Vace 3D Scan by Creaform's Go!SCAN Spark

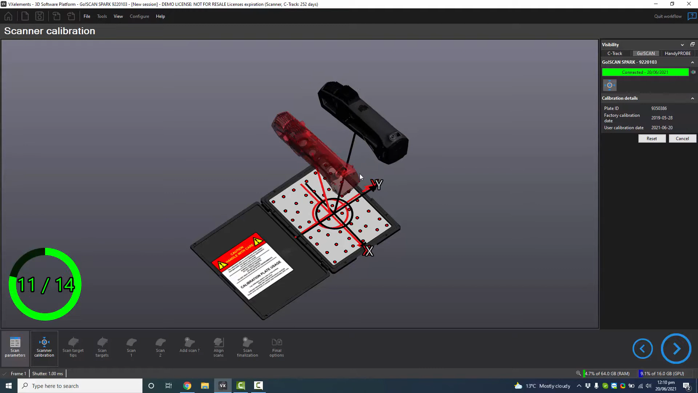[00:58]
One to the right, left, the front and the back.
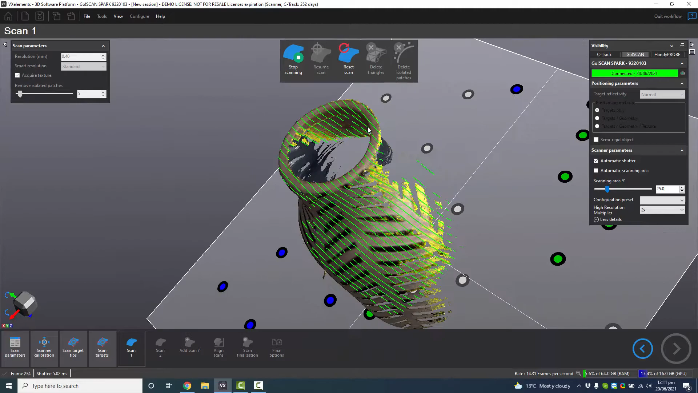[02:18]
So that's the new smart res. So right there, it's showing you that it's captured the data.
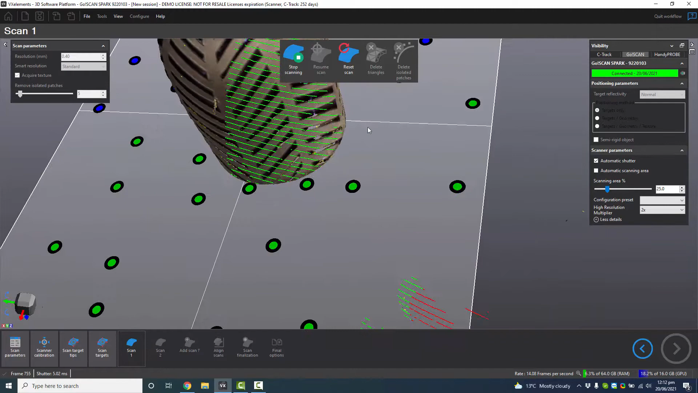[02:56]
And if it's too far away, it will be a blue color.
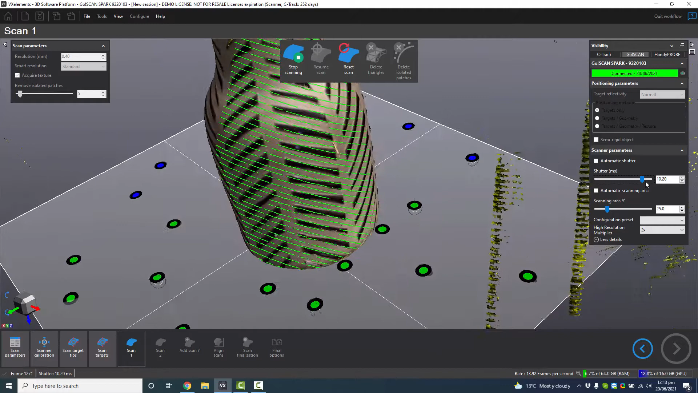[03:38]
So that's why sometimes we turn off the automatic shutter. So we can stop the scan and have a, have a look at what we've got.
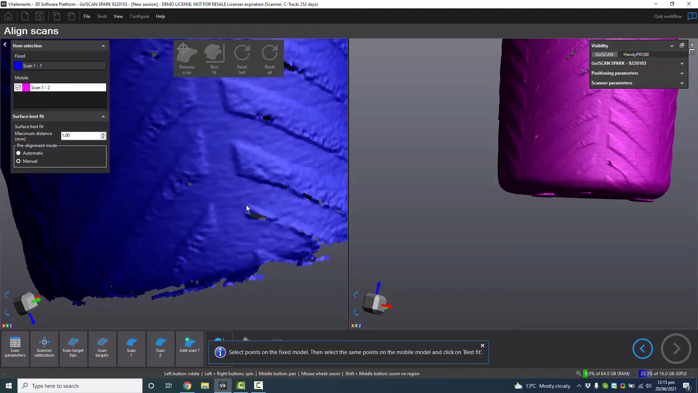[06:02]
Like over here, that's quite a thin little strip. So I'm going to put a target there and there.